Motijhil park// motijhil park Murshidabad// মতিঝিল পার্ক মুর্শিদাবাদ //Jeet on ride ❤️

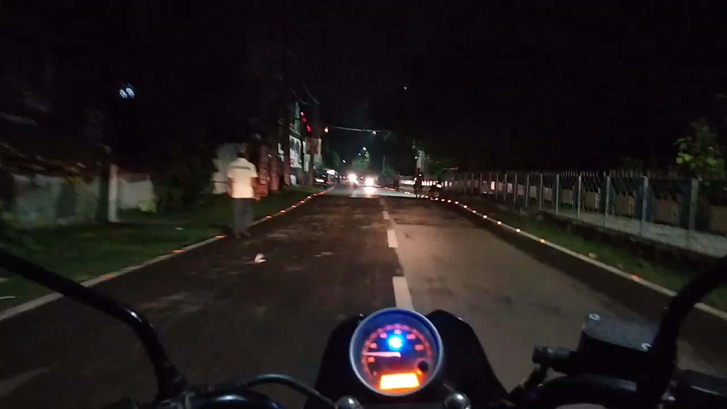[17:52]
তো বন্ধুরা মতিঝিল থেকে বেরিয়ে এখন 5 কিলোমিটার গাড়ি চালিয়ে আমি এখন বহরমপুর ঢুকে পড়েছি। তো এটা হচ্ছে বহরমপুর গোপালঘাট রোড, তো যারা চিনো অবশ্যই কমেন্টে জানাবা।